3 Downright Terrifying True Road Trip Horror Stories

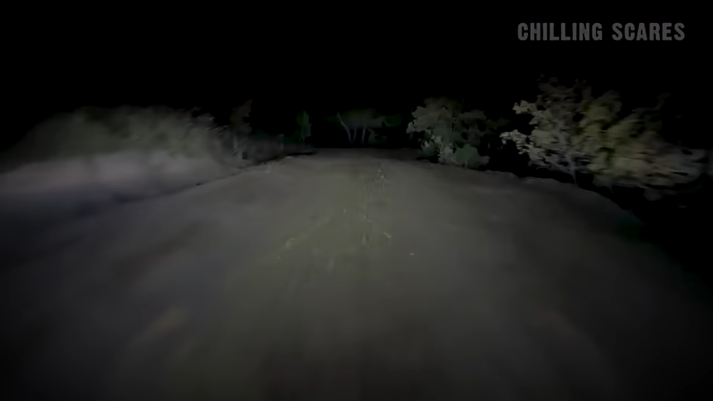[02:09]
I kept going, far enough to where the road went from smooth pavement to dirt, still surrounded on both sides by trees. Eventually, illuminated by my headlights, I could make out a gas station building on the right side of the road,